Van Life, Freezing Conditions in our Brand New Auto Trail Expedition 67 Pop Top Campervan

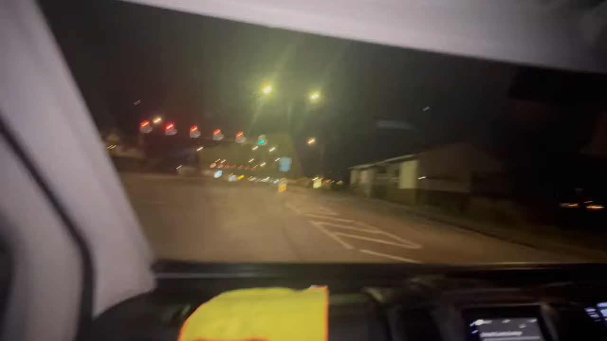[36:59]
Oh we got a green light Well this one for starters Yep But we might not get straight on the ferry
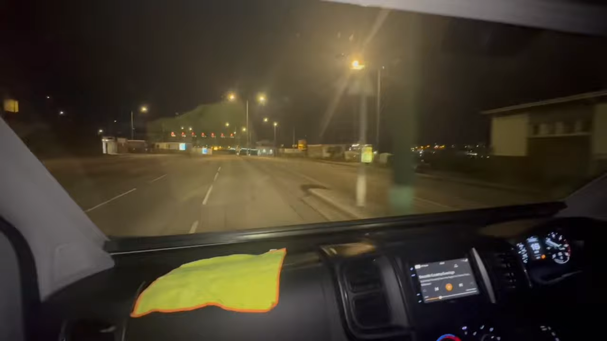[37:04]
They might change the lane as we get closer because if there's not one there they're not going to move us
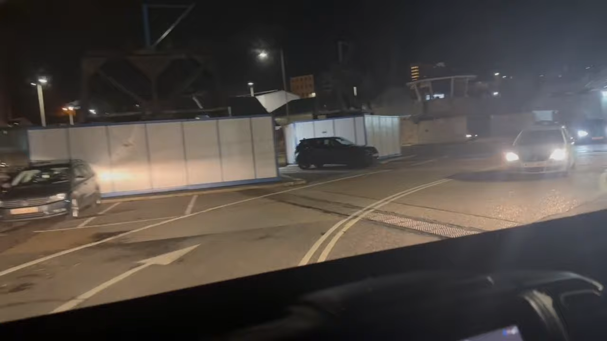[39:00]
i couldn't see the blinking road there was like i come across halfway across two lanes and then it's like where am i going here and then another car started running towards me we've got none of our sexy lights on so that's gonna be it that's gonna be it for this video